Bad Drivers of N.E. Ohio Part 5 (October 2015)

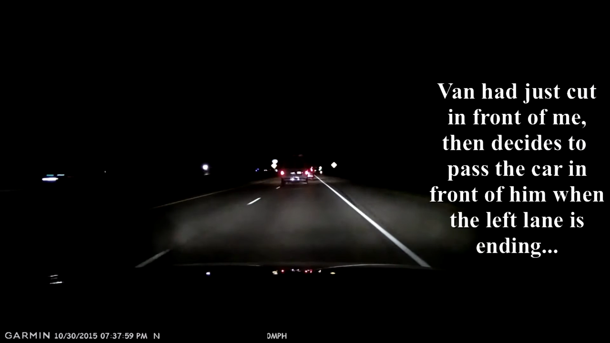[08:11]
Charge up to get in front of that SUV. Wow. And cut him off. You, sir, are a dick. Yes. And the memory's card fools. Right, memory card is. Might be. Might have been like 5 to 7.